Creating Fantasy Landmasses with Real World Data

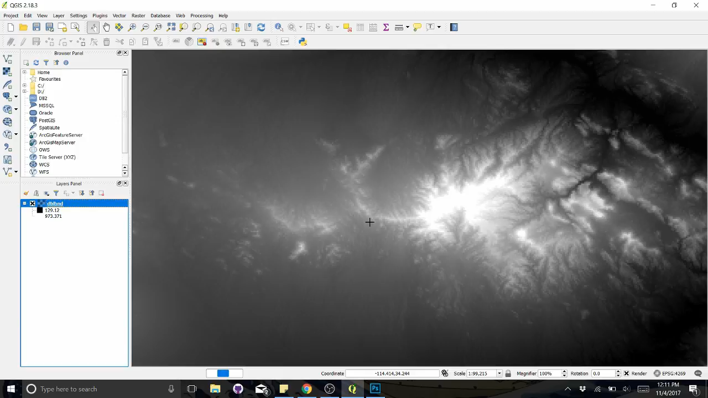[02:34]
And the high, the light areas are high elevation, and the dark areas are low elevation. And gray is anywhere in between. So, oh, just loading. Cool.
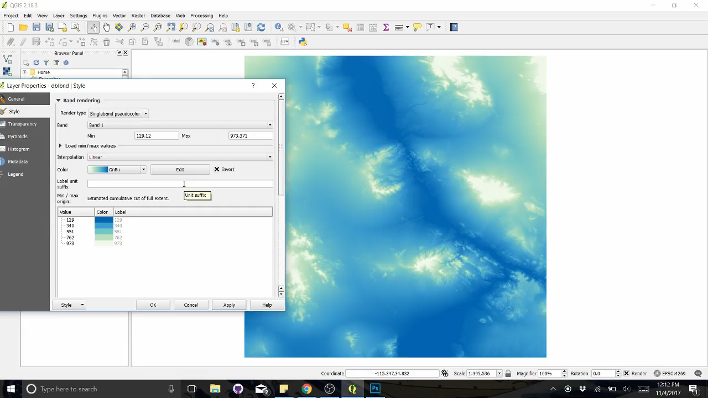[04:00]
So the lower elevations will turn into your water. And so instead of linear, we're going to do discrete. And that's what's going to give us our classes like this.
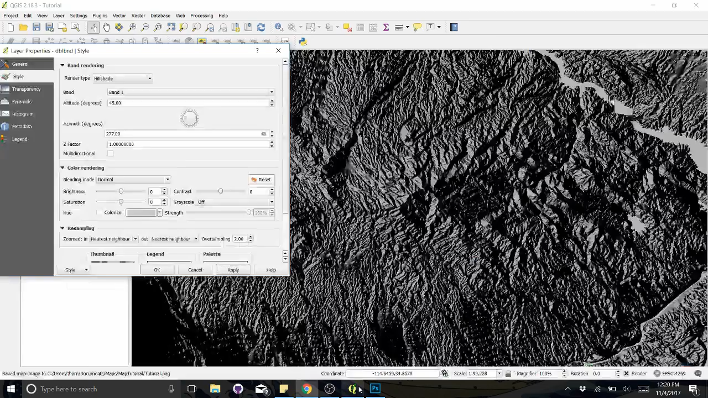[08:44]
So I'm just going to go with 40 and copy this because my units are in meters. So if I do this, put this instead of that, then I'll get the more realistic hill shade.
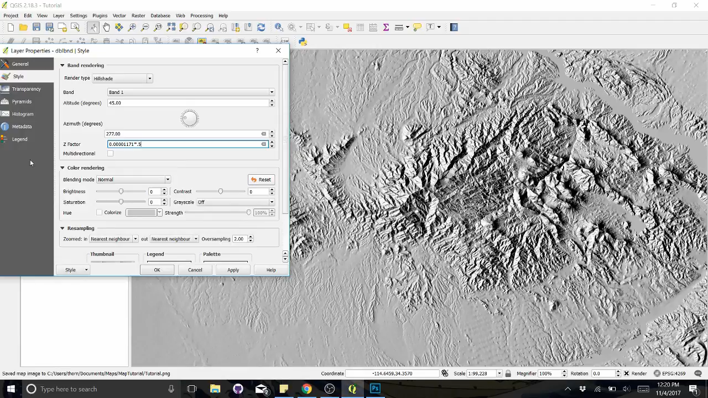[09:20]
Um, typically you, you might want to keep your hill shades a little bit less. So, um, you know, I can do times 0.5 if I want to die down the original one and just really subtle. Um, so I'm okay with this and without changing, having changed the, um, uh, the viewpoint here, you're like the current extent will be still be the same. So as long as you've, you've done that, that's what you want to keep in mind.
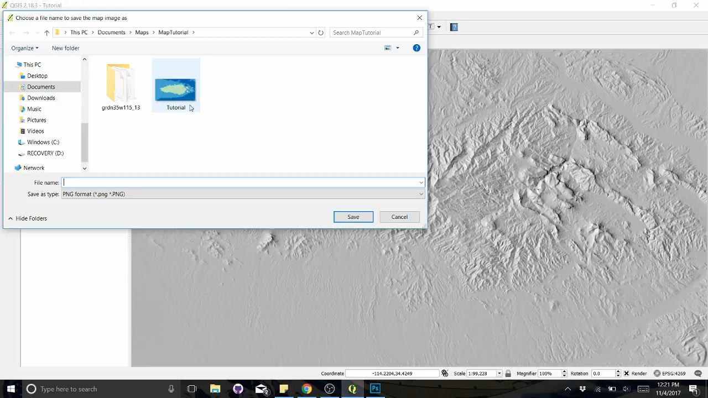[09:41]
Um, especially if you're lining up these two things, then I'm going to do tutorial. Hill shade. And if I, I don't think I changed the extent,
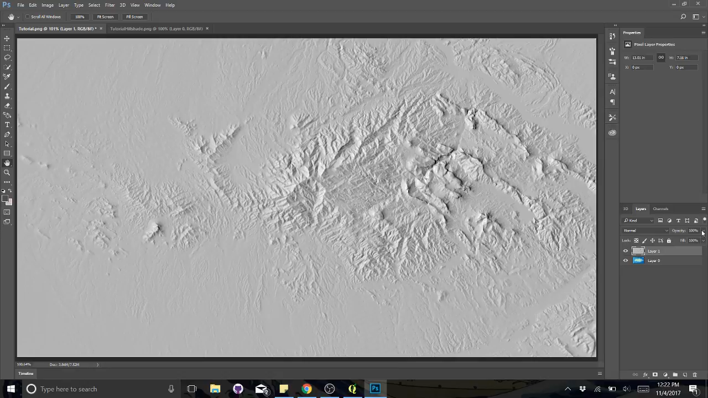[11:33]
everything in the hill shade, make a new layer, control V. And so now my hill shade should be directly over this. And the nice thing is it also gives you bathymetry basically because it's the real world elevation.